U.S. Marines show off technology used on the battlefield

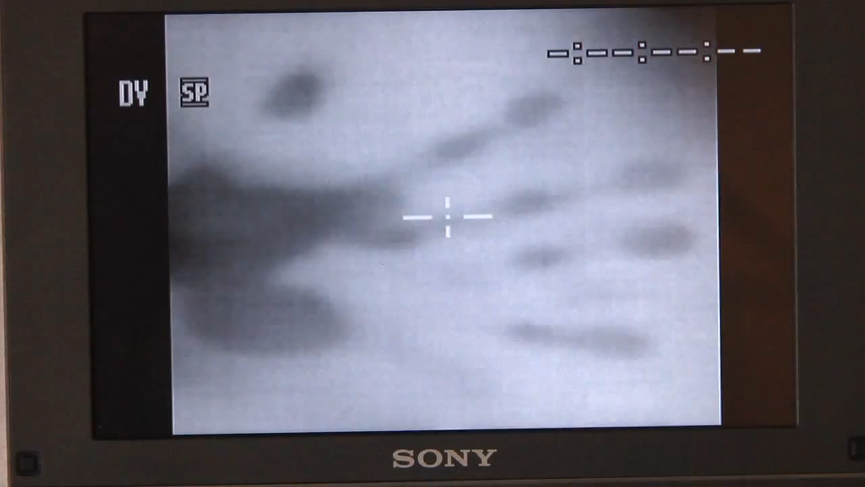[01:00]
Using the heat signature, Marine investigators can tell what tasks were being performed a few minutes earlier.